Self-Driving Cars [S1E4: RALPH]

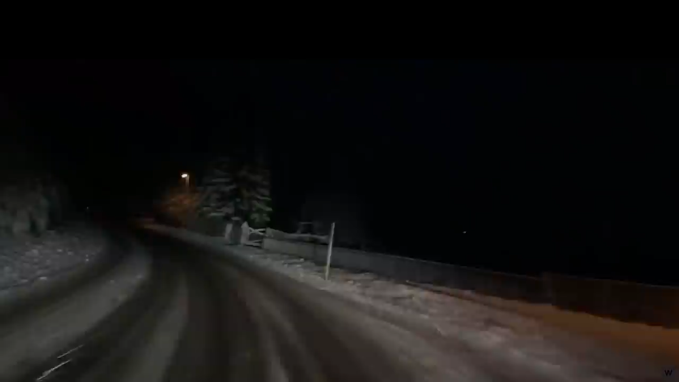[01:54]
Driving home from a DARPA meeting with CMU professor Chuck Thorpe, Dean began to think about how he, as a human driver, was able to follow the road. The road edges and lane markers were totally covered by the snow, and the only really usable visual features Dean could see were the tracks in the snow left by other vehicles. However, Dean's brain had no problem processing these fuzzy visual features to figure out how to steer the vehicle.